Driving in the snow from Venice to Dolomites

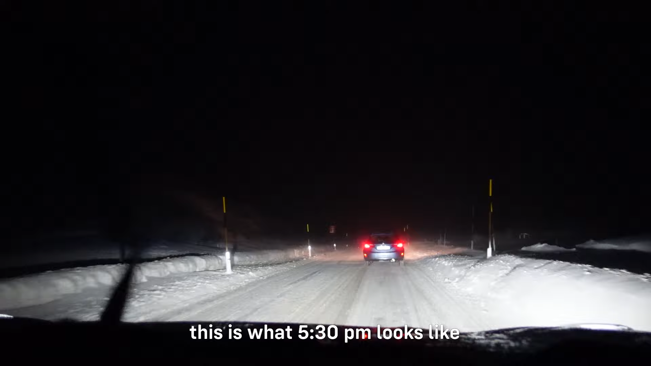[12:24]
Right now we don't have any car in front of us, so we have no idea what's in front.
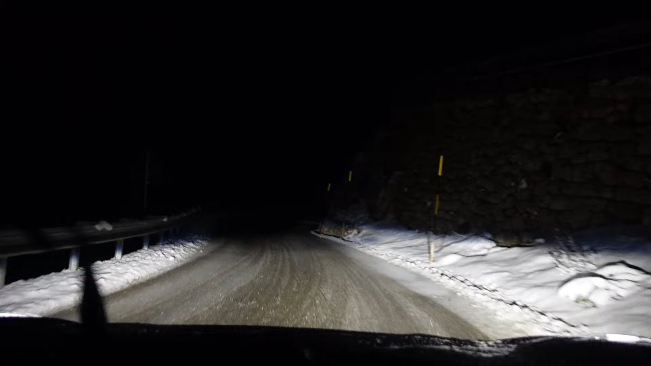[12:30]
This is like the least visibility that we can see. Hey, there's a car, let's go!